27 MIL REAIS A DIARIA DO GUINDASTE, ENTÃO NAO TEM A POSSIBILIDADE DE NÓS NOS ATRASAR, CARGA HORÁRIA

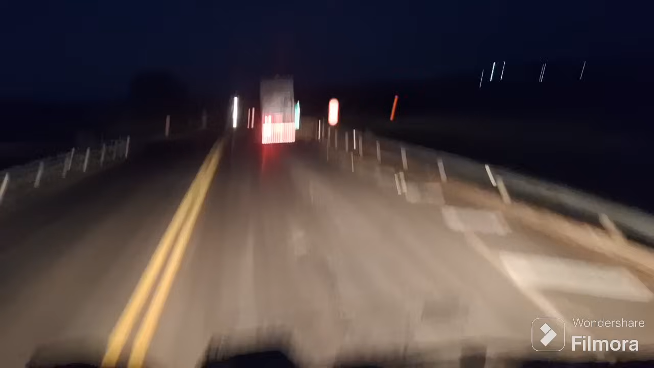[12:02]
Vamos pegar para Três Lagos aqui, ó. Já vejo qual rodovia que é essa aqui. Não estou lembrado agora para te falar a verdade.
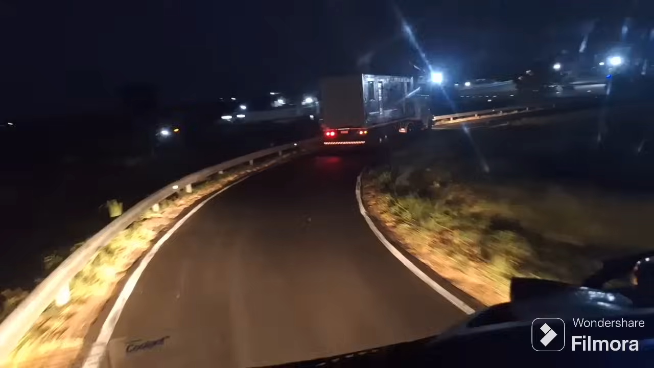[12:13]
Olha o Toquinho vindo lá em cima, lá. O casão vem roncando.
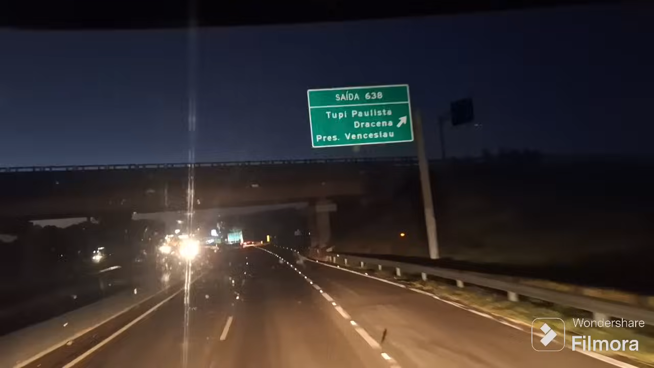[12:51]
E aí você pega aqui e retorna para onde a gente veio agora. E aqui, vamos Mato Grosso do Sul aí.
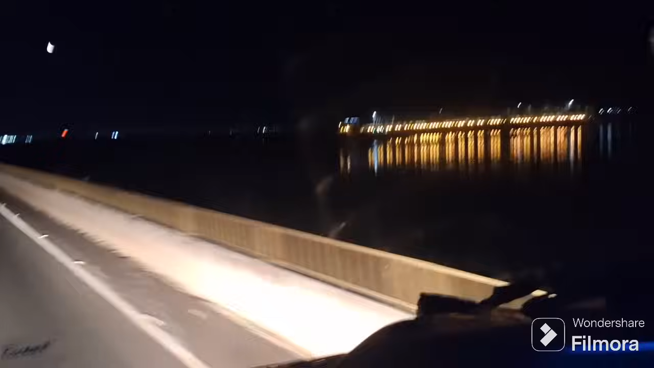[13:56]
Estamos chegando nas terras do Mato Grosso do Sul aí, ó. Aqui tem uma ponte também, só que vocês não vão conseguir ver, ó. Tipo uma ponte de ferro. Deve passar trem. Mas aqui já é a divisa, hein. Beleza pura.
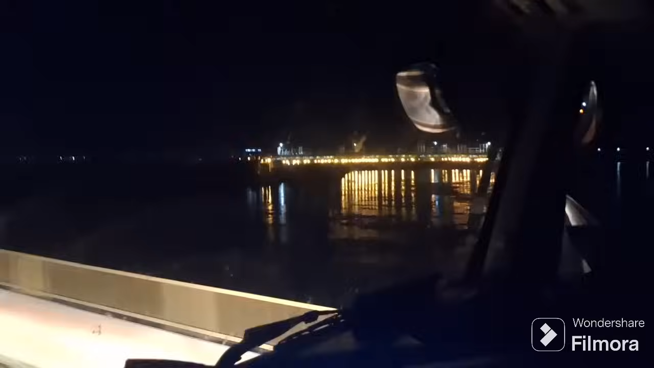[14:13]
Show de bola demais, né. Aqui em Três Lagoas, já trouxe contêiner aqui. Já deixei minha marca aqui. Tem um contêinerzinho perdido aí dentro. Entrada da cidade, ó.
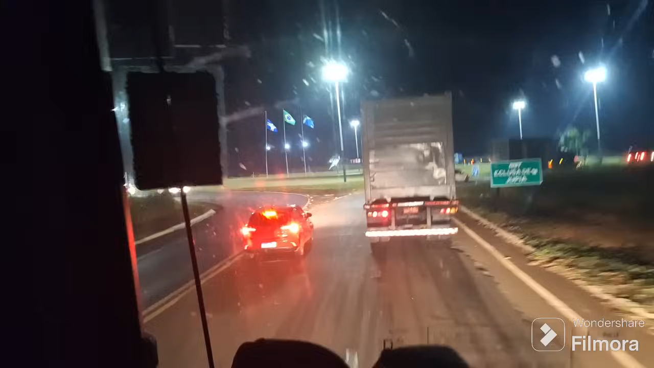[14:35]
Entrada da cidade de Três Lagoas. Tem umas garças lá, galera. Que coisa bonita.
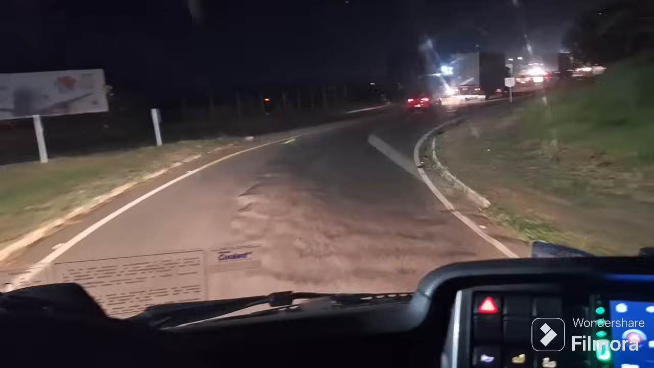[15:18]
O milagre não tá cheio de fila hoje. Bem de boa. Pequi. Pequi. Posto fiscal de Jupia.
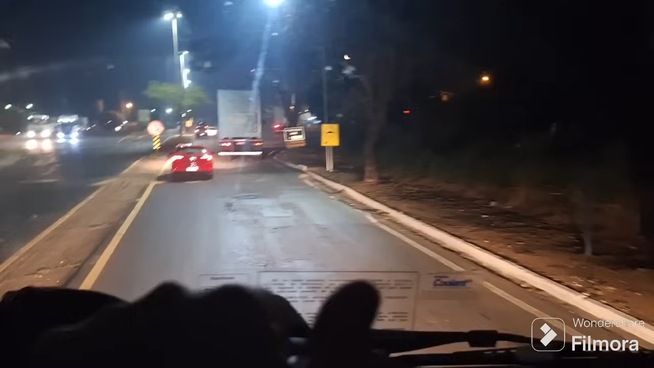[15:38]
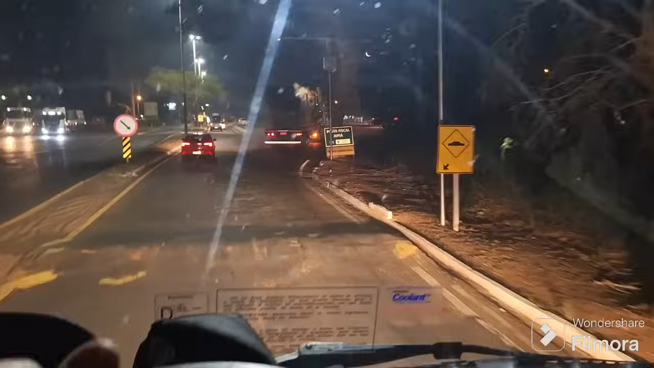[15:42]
Parada obrigatória para veículos de carga. Não tem tudo que eu falei, mas é parada obrigatória para veículos de carga.
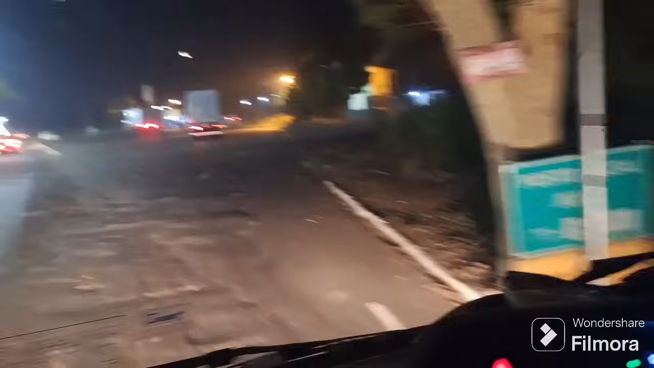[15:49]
Ah, então. Bora encostar os cargueiros. E aí,